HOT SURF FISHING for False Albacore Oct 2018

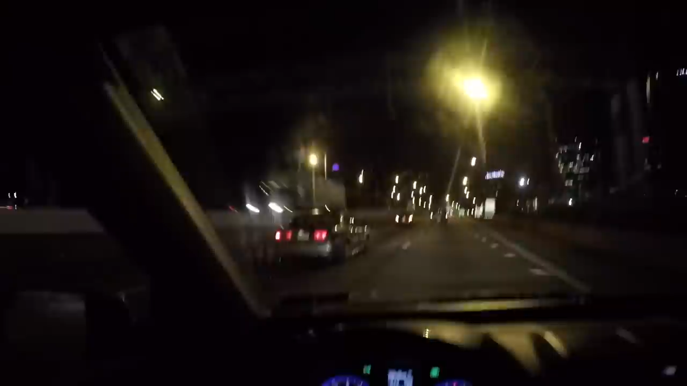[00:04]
All right, guys, here we are in the car early in the morning, leaving Philadelphia, going down to the Jersey Shore.